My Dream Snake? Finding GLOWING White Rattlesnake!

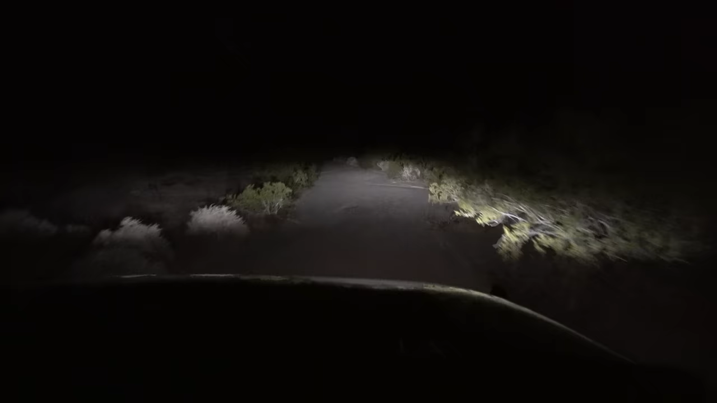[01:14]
We got a snake. Oh, he's jumpy, dude. He's running.
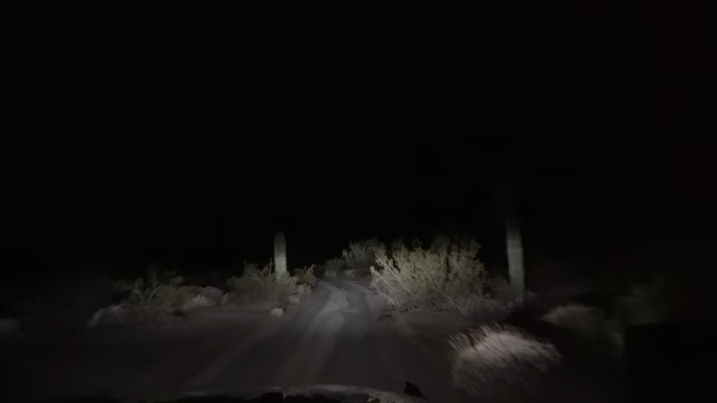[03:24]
Alright, we got a sidewinder. Yet another one. Nice. Oh. Grumpy. Oh, hiss. That was crazy.